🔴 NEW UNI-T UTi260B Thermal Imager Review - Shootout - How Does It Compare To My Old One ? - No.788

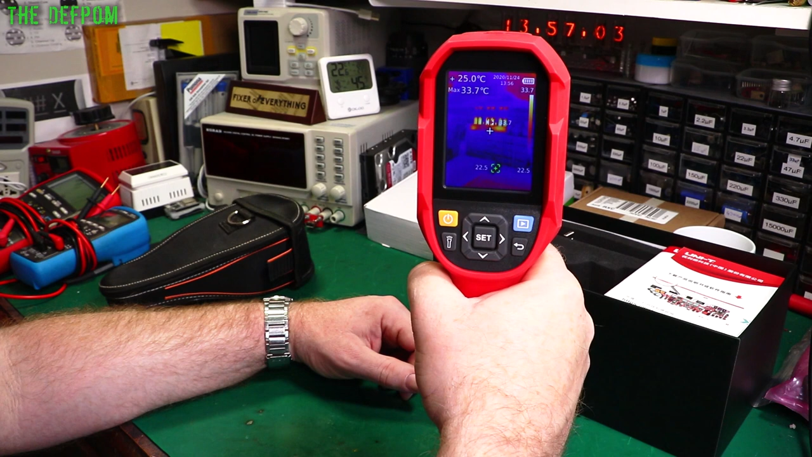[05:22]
On screen: spot 25.0°C, max 33.7°C
So, you can see how much it's being mixed by. But it's all got different color palettes you can use and stuff like that. And as you can see, it's got these cursors on the screen. Which are selected in the lowest and hottest points. And you've also got the crosshairs as well. And you can configure these things as you want as well inside the camera settings.
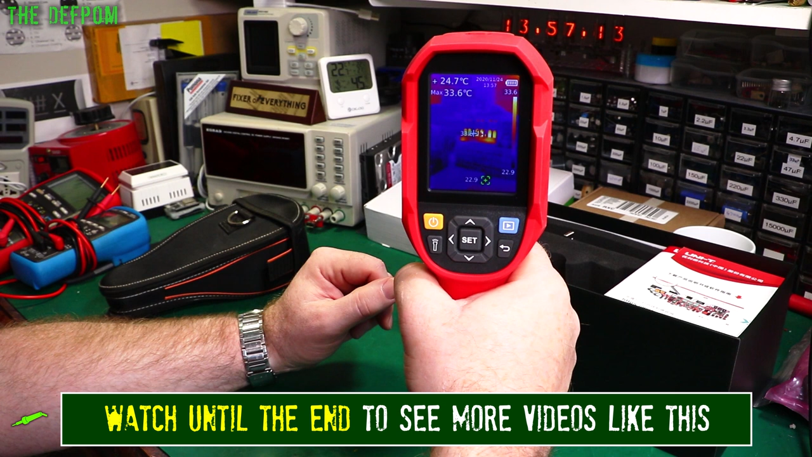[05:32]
On screen: spot 24.7°C, max 33.6°C
So, it's pretty good.
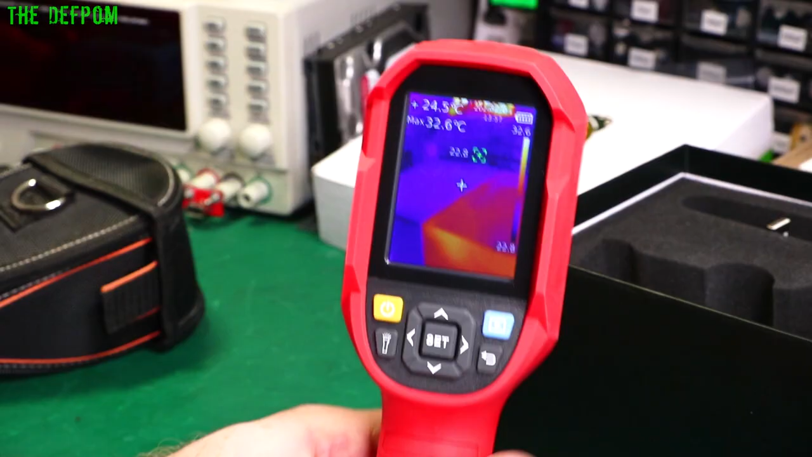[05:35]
So, let's get a closer look at the actual camera.
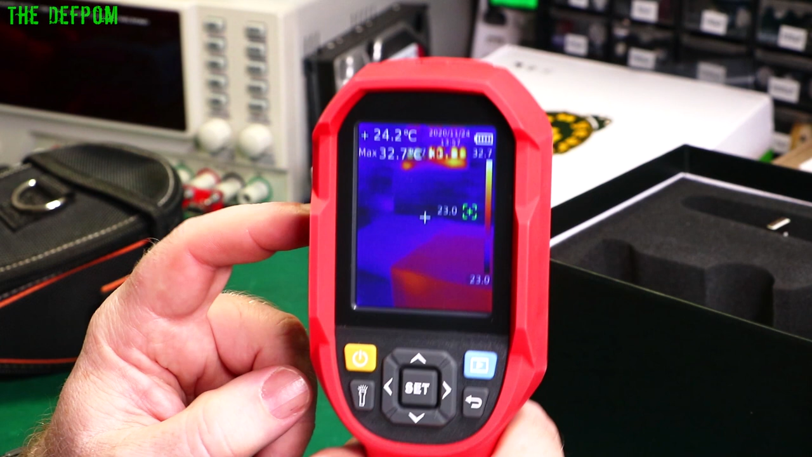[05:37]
On screen: spot 24.2°C
Seems we're going to be looking at the screen. So, Torch, you hold that down for a few seconds.
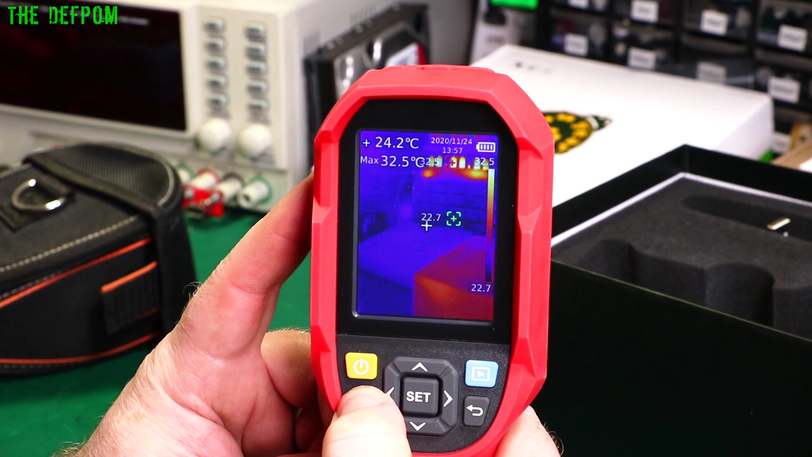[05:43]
On screen: max 32.5°C
Apparently. I've never actually used it. There we go. It is on.
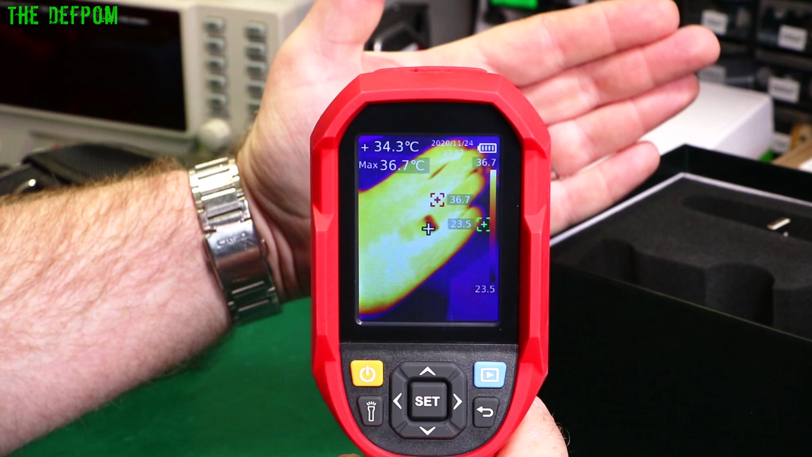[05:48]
On screen: spot 34.3°C, max 36.7°C
Because my lighting is so bright here, you don't really see it. Okay.
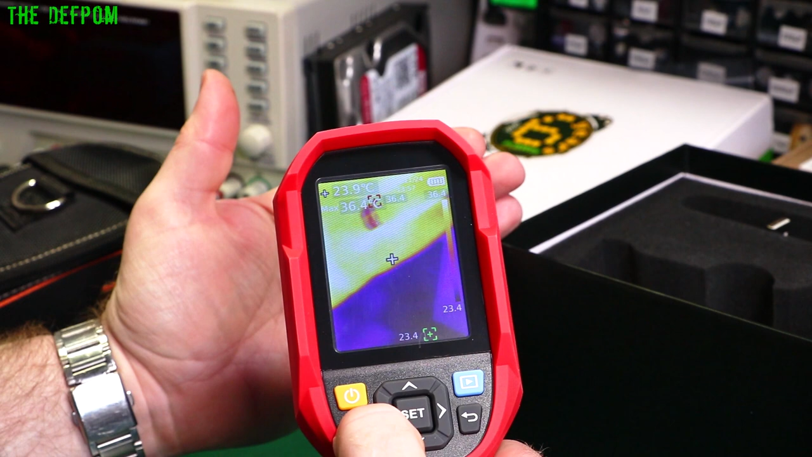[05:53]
On screen: spot 23.9°C
So, that does work. Playback here, which we'll get into. This is a return key.
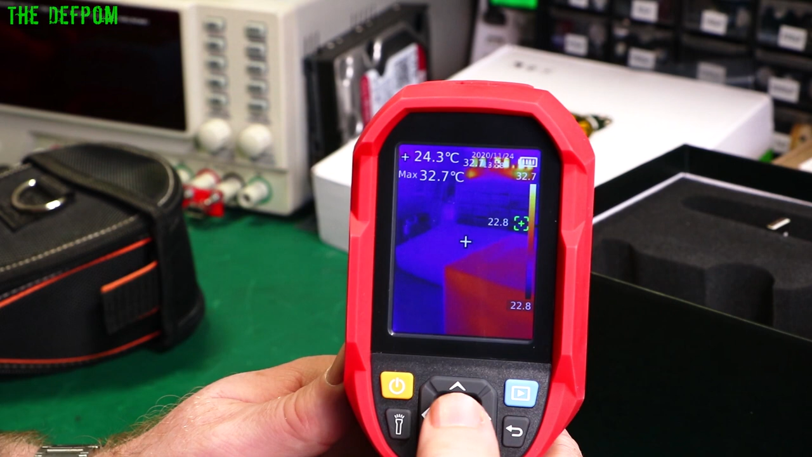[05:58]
On screen: spot 24.3°C, max 32.7°C
So, push the middle button there for set. Which will drop into the various menus. So, you've got measurement options. Pallettes. Point temperatures. You can change that configuration. Image modes, which allows you to choose how you want to do it.
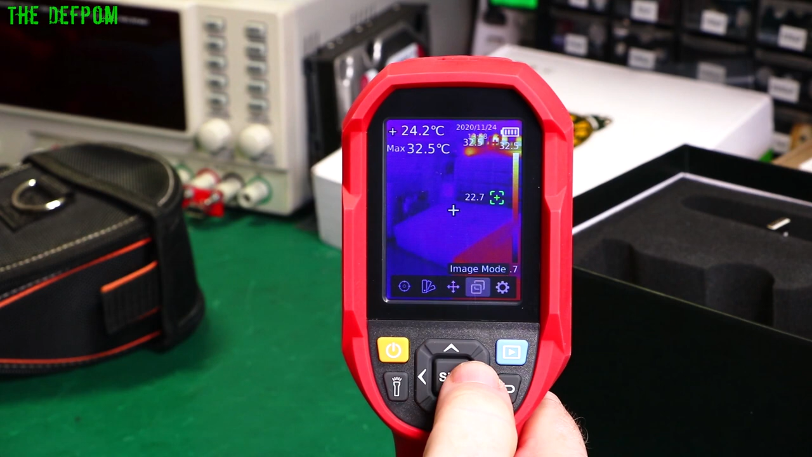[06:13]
On screen: spot 24.2°C, max 32.5°C
I quite like the one I'm in right now. Which allows you to filter through as you require it by pushing those buttons. And you've got general settings there as well. So, let's go back to measurement. Tap into that. Let's have a look. So, you've got center spot. High-low spots. Which I've got. You can see I've got them both turned on. You can turn on more than one at once. Region of interest.
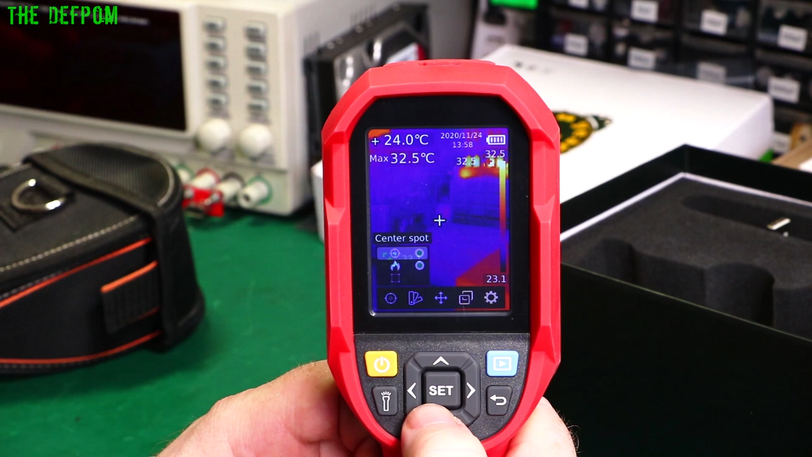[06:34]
On screen: spot 24.0°C, max 32.5°C
And back to there again. So, I've got those two turned on. So, I've got a center spot. So, I can focus on something which is up here.
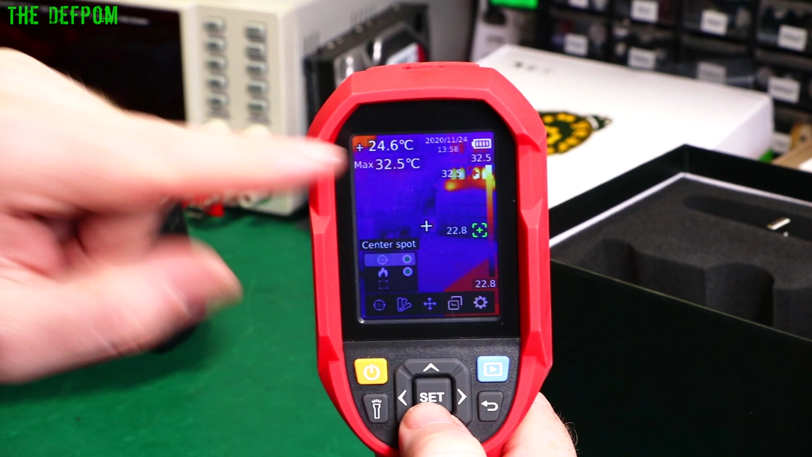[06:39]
On screen: spot 24.6°C, max 32.5°C
And that tells you that temperature. So, I'll go to the next seat up here. There you go. It's really about 30 degrees or so up there. 31-ish. 30.7. Then we've got color palettes. So, you have, was it 7 palettes to choose from? So, you choose this one you want to use. That's the handy shot so you can get an idea as well.